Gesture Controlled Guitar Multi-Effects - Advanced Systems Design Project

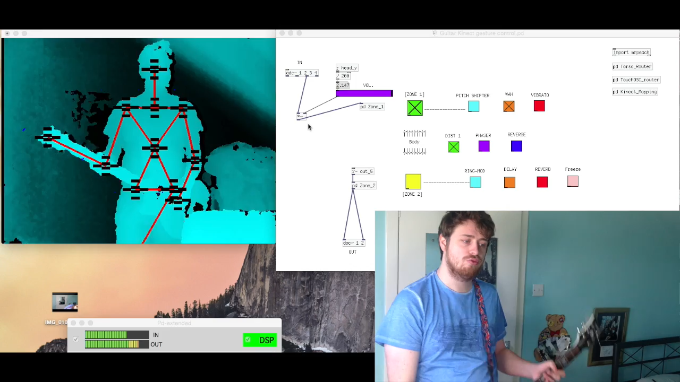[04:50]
As you raise and lower the neck of the guitar it changes the frequency band which the wah works.